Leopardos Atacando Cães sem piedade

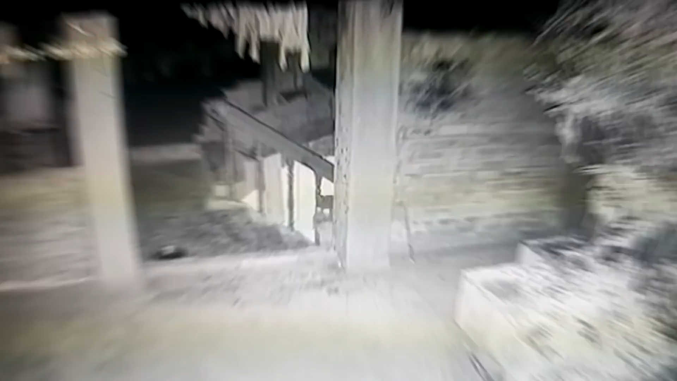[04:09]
O deles consegue fugir, no entanto, o outro não dar a mesma sorte e o predador parte para cima impiedosamente. O companheiro até tenta se aproximar para ver se consegue dar uma ajuda, mas o cenário é caótico e não há muito o que fazer pelo colega.
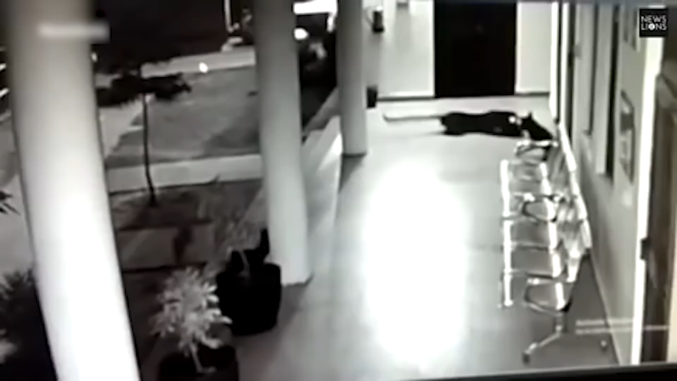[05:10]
Número 3 Nesse vídeo vemos dois cachorros juntos que fazem a proteção de uma residência.
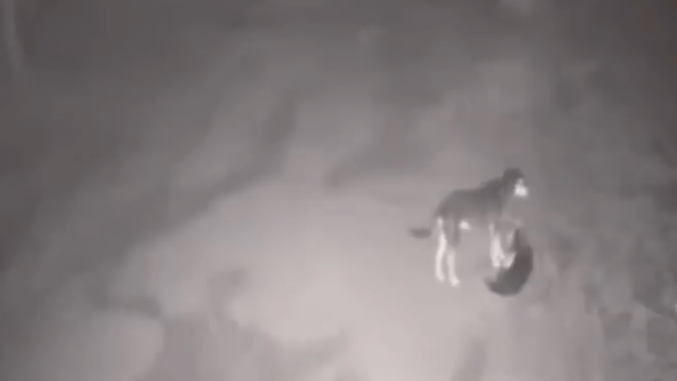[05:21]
Um deles está em repouso, enquanto o outro se mantém em alerta para qualquer perigo eminente. No entanto, basta o cachorro em alerta se afastar para que o leopardo ataque o outro cão dorminhoco e eles entrarem em uma grande briga.
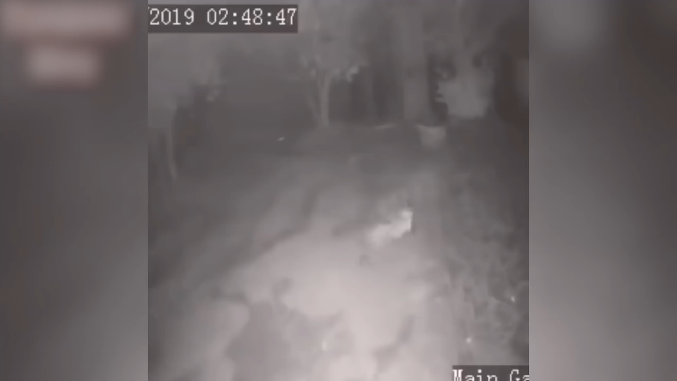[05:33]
Por sorte, outro cachorro volta e consegue dar um golpe no leopardo, o que é suficiente para que cada cão corra para um lado e assim confunda o felino. Ainda vemos o predador correr para trás de um deles, mas o vídeo acaba e não conseguimos saber com precisão o desfecho dessa batalha animal. Dessa vez fica no imaginário de cada um. E você, o que acha que aconteceu?